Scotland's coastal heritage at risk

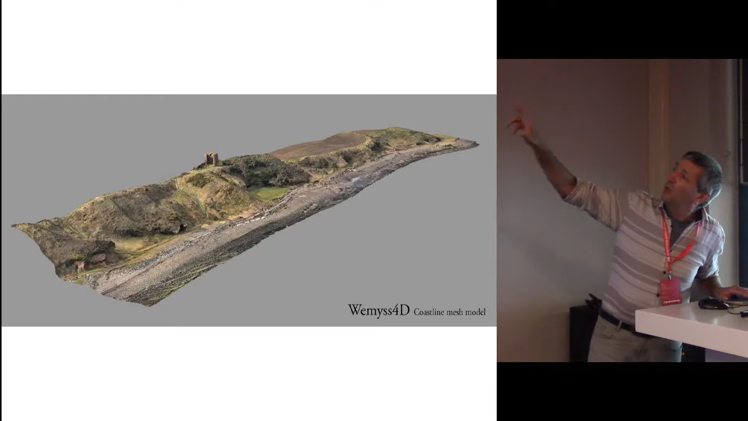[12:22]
We use that to make these Structure for Motion 3D models.
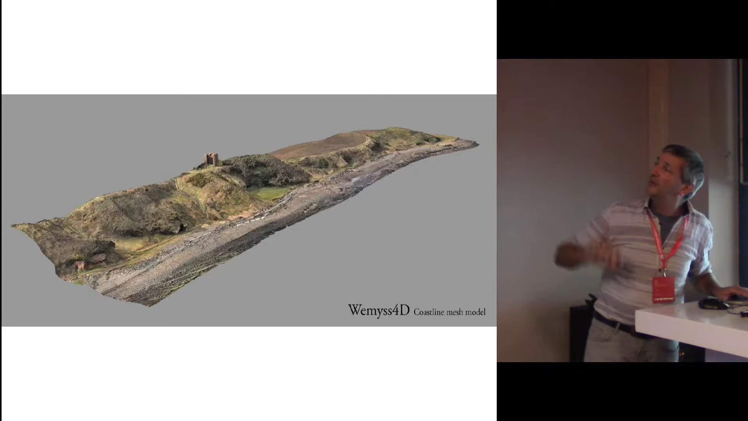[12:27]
So this is the Weems Caves with the Macduff's Castle in the middle at the top.
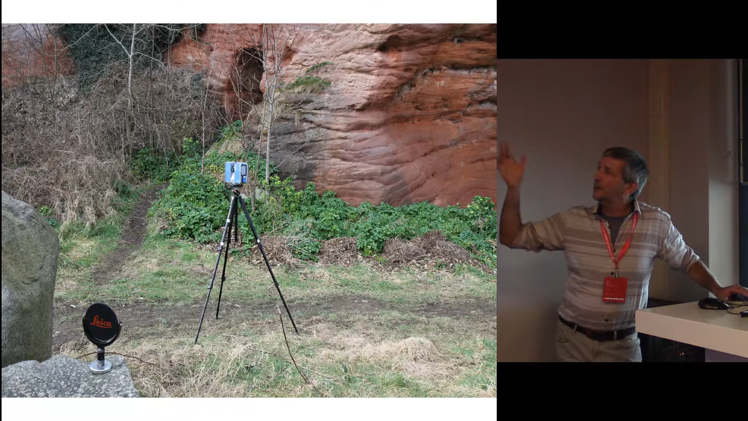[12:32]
Again, as Anthony was talking about, we've been doing laser scanning here, so we've been making these very high-resolution images. And the Weems Caves contain these fantastic Pictish carvings, these Iron Age carvings, of which you can see one up there in the top right.
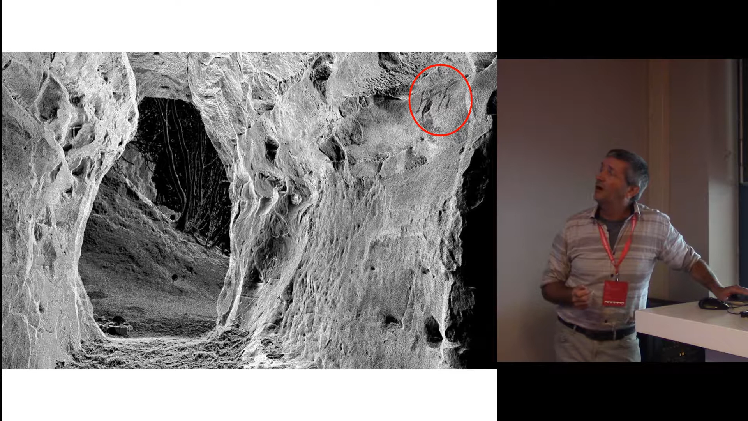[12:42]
That is Thor, his hammer, and his goat.
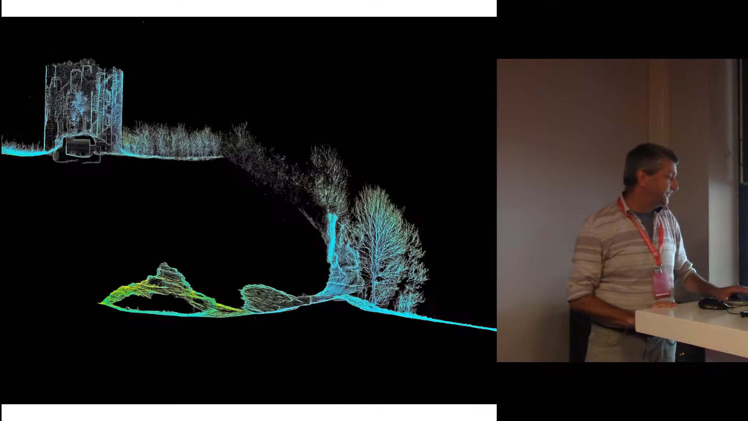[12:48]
And once you have the laser scans, it gives you the chance to actually start working out some management options. So here you can see Macduff's Castle, and below that you can see the cave. And there was a fear at one point that the castle may collapse into the cave, but that is helping managers,
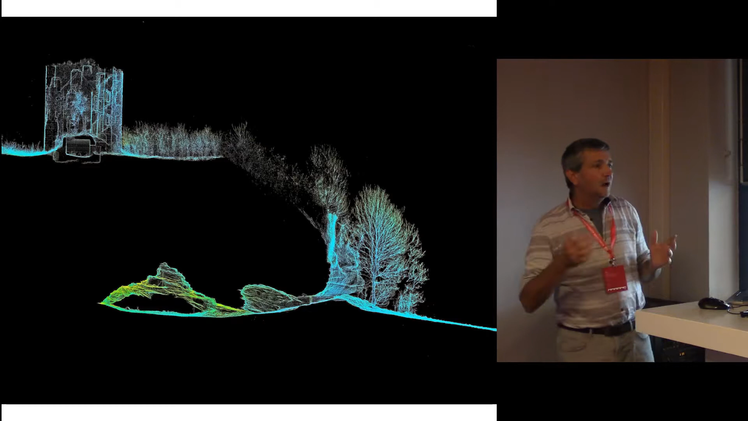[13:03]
including from Historic Environment Scotland, to come up with solutions as to what to do with sites like that.